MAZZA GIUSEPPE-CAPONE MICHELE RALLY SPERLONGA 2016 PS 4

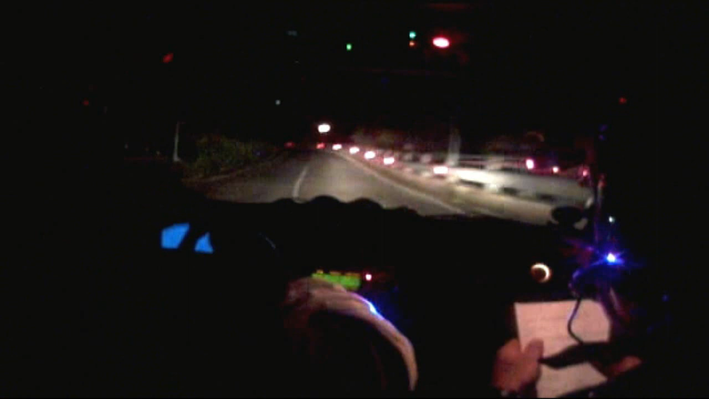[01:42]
10, sinistra 3, 30, al cancello, sinistra 4, 20, al cancello, sinistra 3, apre! 50, tieni sinistra, per destra 4, più, vai! 100, Shikan, entrata a destra! 150, tieni sinistra, per destra 3, lunga!
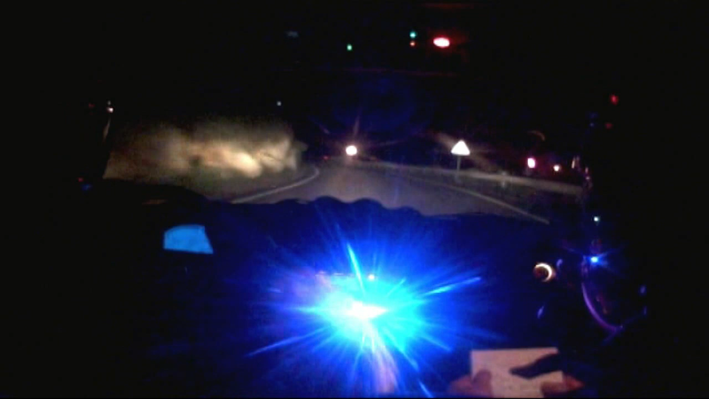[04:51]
30, al cartello, sinistra 3, più! 20, sinistra 2, subito, destra 1, sconnesso!